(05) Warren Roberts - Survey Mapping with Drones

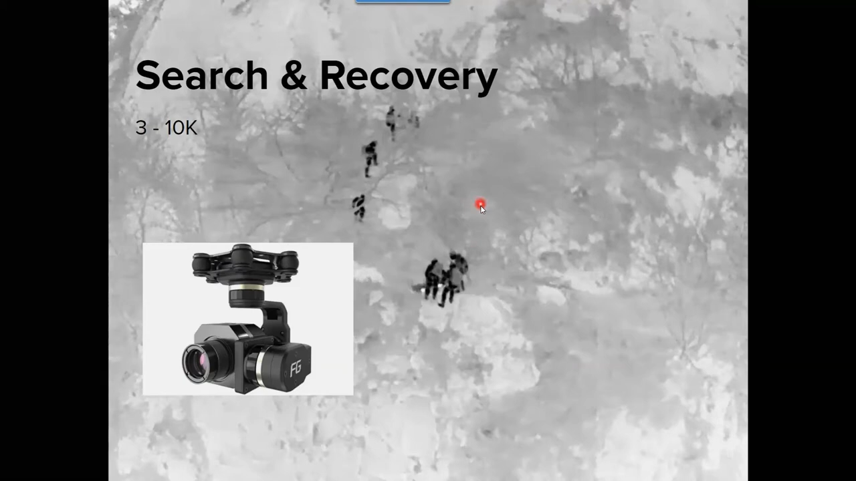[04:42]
It's easy to perhaps capture, do bird counts at nighttime that are nesting. Sending out a, some type of buoyancies for someone who's been swept out.
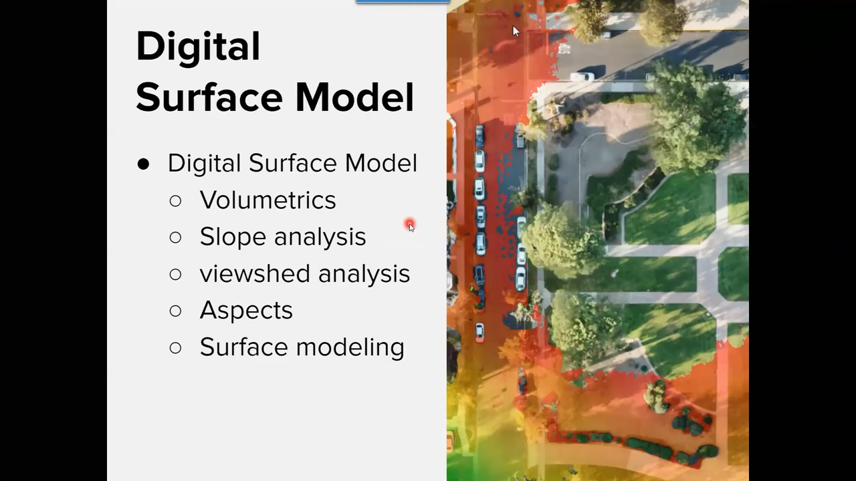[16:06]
You have your point clouds. The point clouds allow us to strip off the vegetation to give you the ground without the trees.
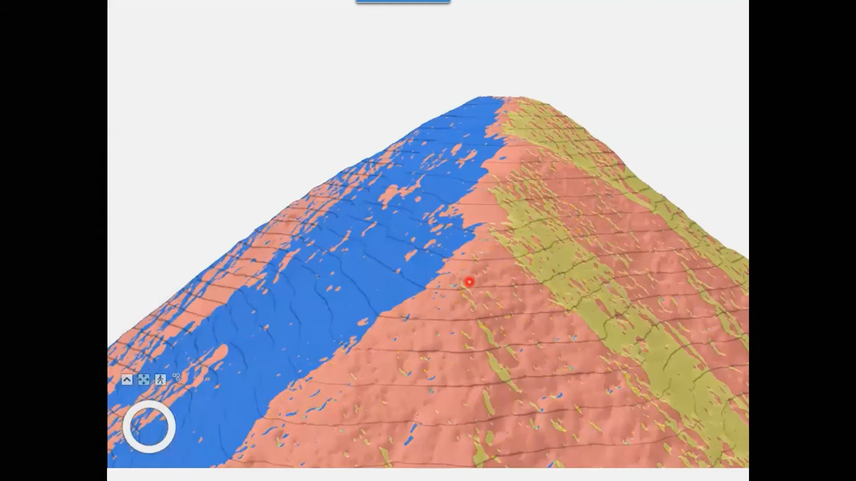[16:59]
I'm trying to show the students the aspect and where the vegetation is on the surface.
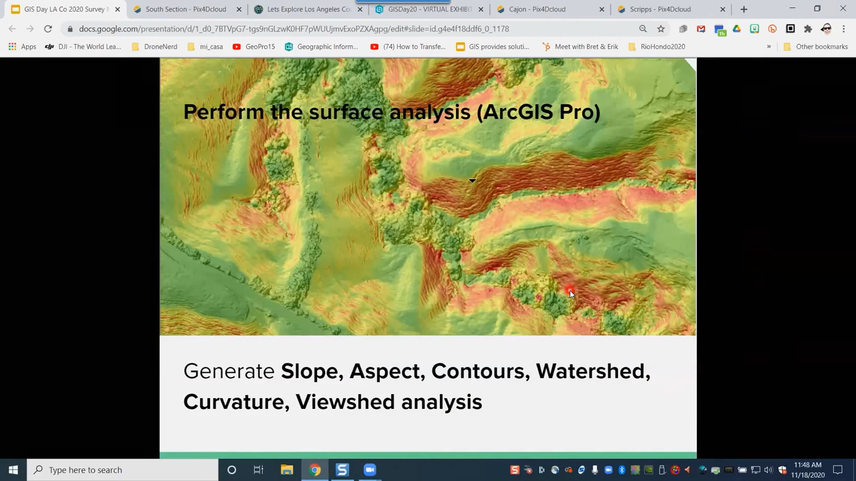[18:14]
Here's again looking at topography, slope analysis, extracting features, because we can then take the imagery and train it with a dashboard to extract features and see how they're distributed.